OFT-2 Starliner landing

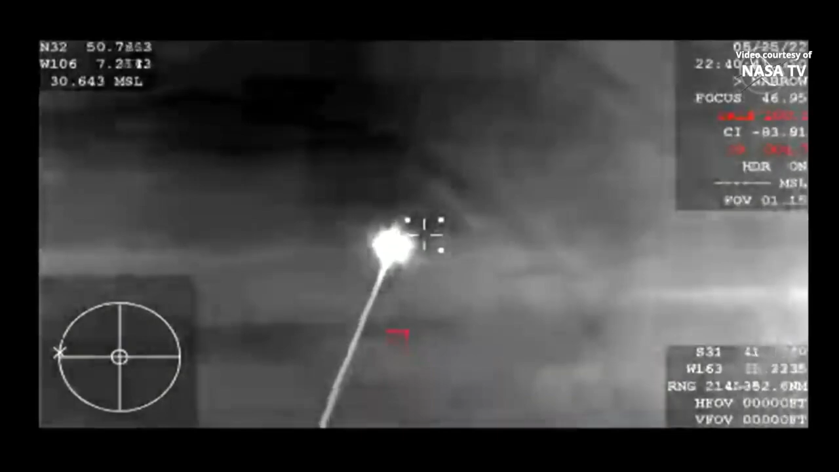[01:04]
And there are our very first shots of Starliner from the WD-57.
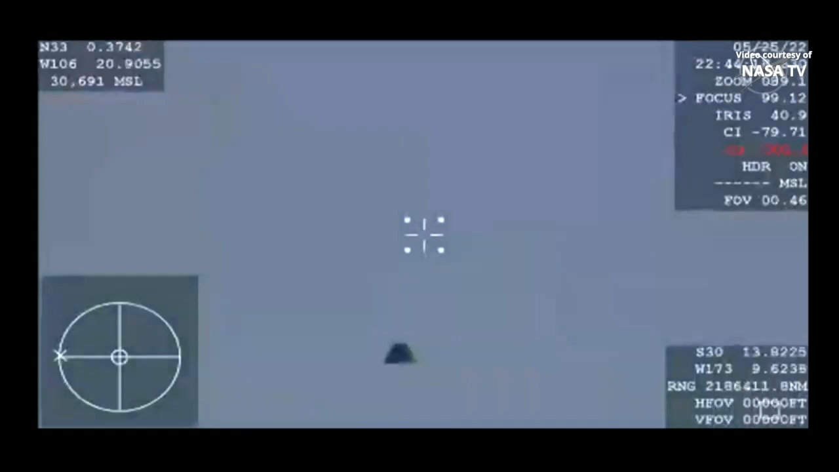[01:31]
That heat shield protected the spacecraft through those thermal loads during reentry.
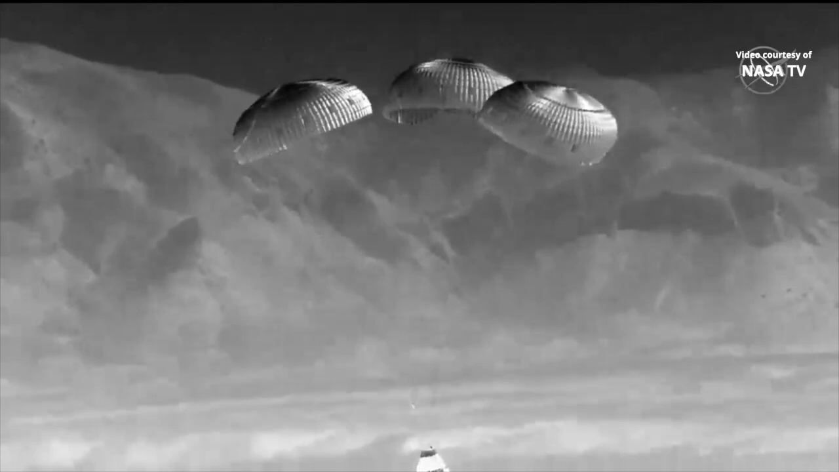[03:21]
And touchdown Starliner. We're touching down in the desert of New Mexico, marking the completion of Orbital Flight Test 2.